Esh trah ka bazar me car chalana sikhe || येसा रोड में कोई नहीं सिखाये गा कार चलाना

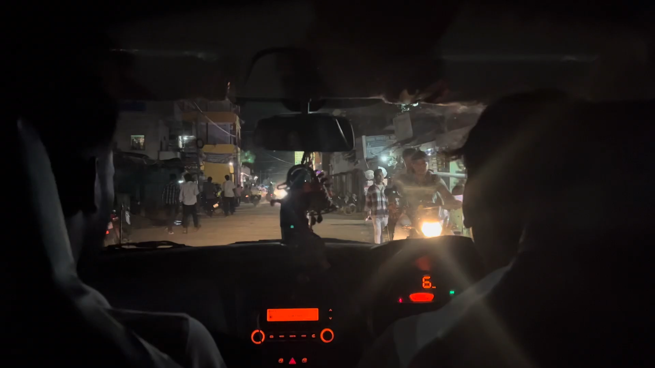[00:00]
तो देख सकते हैं दोस्तों अभी ट्रेणिंग चल रहा है बजार के अंदर